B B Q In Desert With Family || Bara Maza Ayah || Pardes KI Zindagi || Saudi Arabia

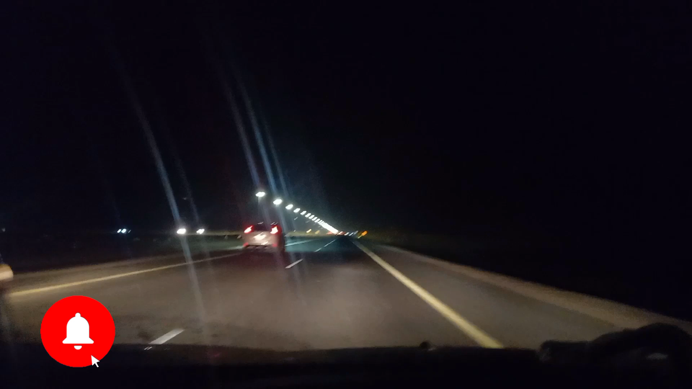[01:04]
हम अपनी मंजिल की तरफ गामजद हैं, जा रहे हैं अभी। ये अलसिया रोड है बुरेदा अलकसीम में, तो ये देखिए बुरेदा अलसिया, यहाँ पे रोड जो है वो थोड़ा सा इस तरफ जा रहा है। दस किलोमीटर बाद हम अपना जो है वो क्याम करेंगे।